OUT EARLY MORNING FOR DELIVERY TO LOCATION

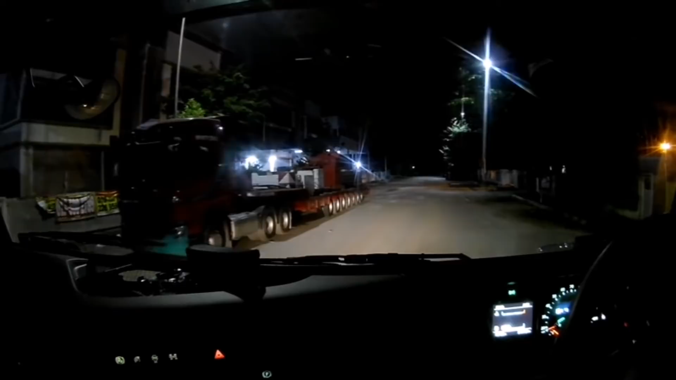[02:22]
Ada, simpan dululah, nanti saya angkat. Simpan dululah.
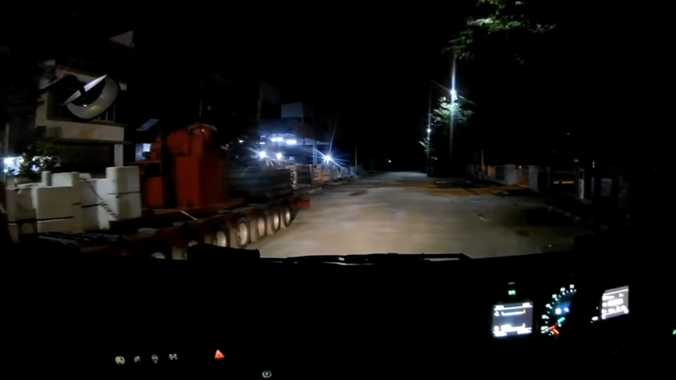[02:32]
Sini turun punya tempat tak apa, nanti mau isi punya. Turun punya tempat tak apa. Ha, mau isi punya mau adalah. Nanti saya angkat.
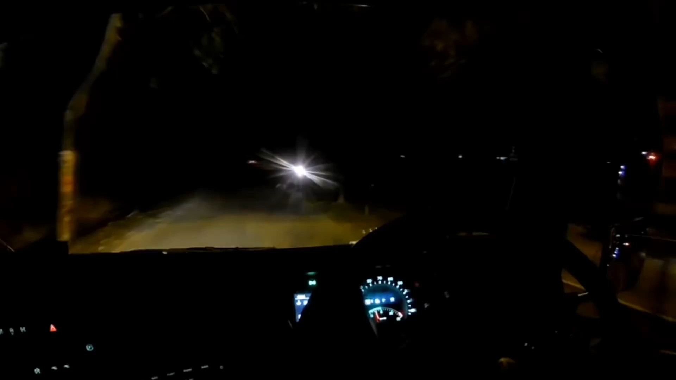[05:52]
Okay, ni ada satu tempat wayar rendah. Tengok ah. Tolong tengok. Ini eh. Tengok atas.
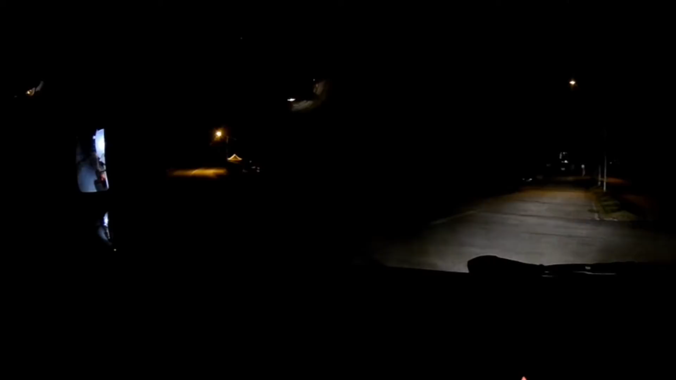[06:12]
Risau dia bahagian yang rendah tu sebelah kiri. Sebab aku nak belok kiri.
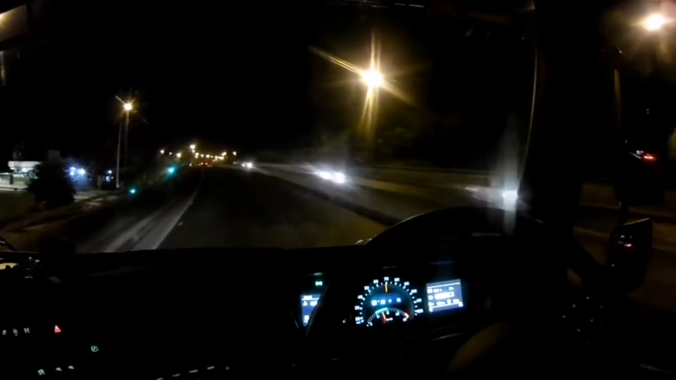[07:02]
KVE Putra Jaya terus ke Kota Warisan.